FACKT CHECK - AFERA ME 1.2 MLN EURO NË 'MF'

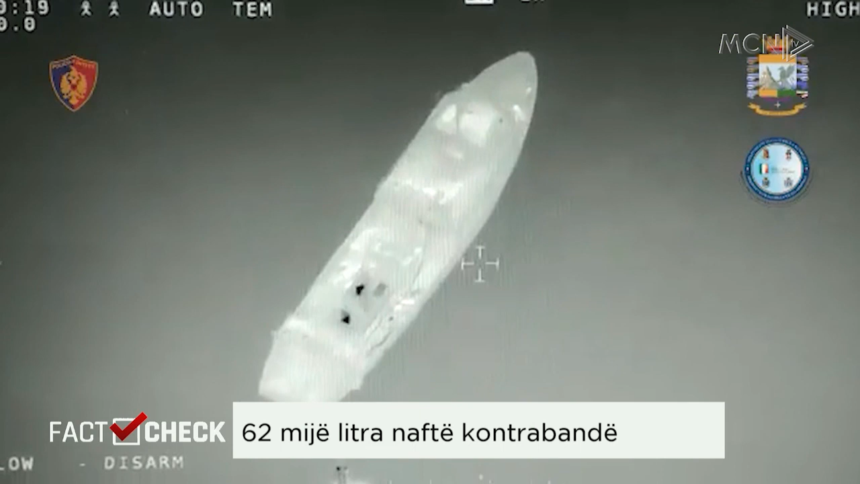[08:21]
Këto pamje të filmuara me kamerën e helikopterit të Guarda di Finanza tregojnë se si dy anije trin afër njëra tjetrës dhe me tuba ujë dhe një pomp kaloi naftën nga njëra anije në tjetrën.